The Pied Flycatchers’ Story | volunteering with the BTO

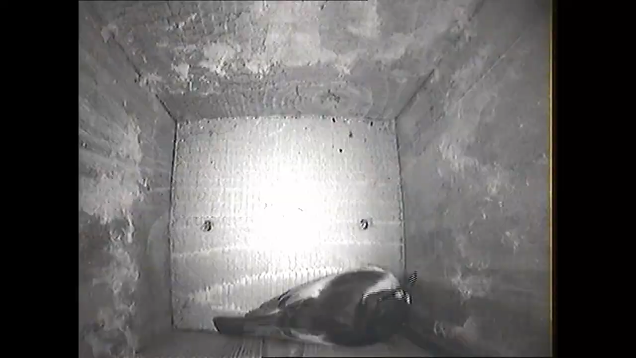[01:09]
And then, amazingly, a pied flycatcher pair showed up and turned it into their home.
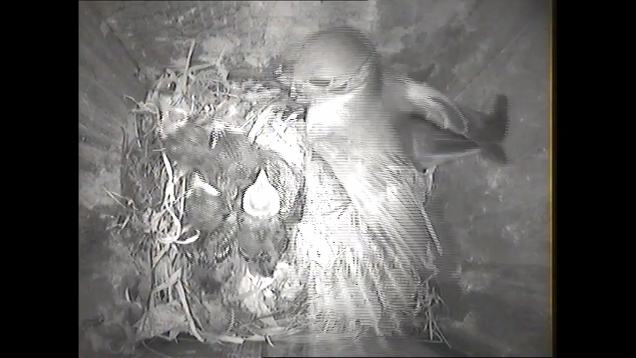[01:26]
Not just feeding them, making endless trips to bring back yummy caterpillars, but diligently cleaning out their youngsters' poop.
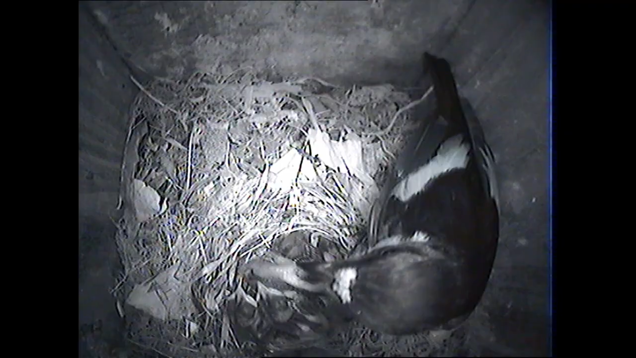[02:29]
The males are distinctly black and white, whilst the females are brown and white.
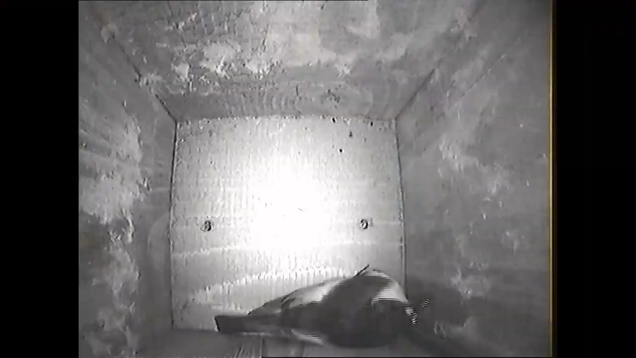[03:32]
He arrived, identified a suitable nesting site, and then waited to show it off to the female.
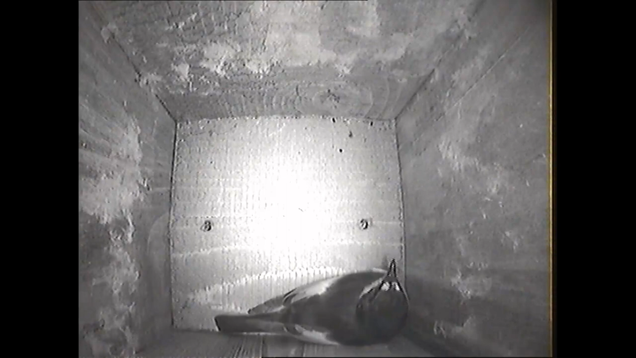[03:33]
She arrived nearly 10 long days later, on the 17th of April.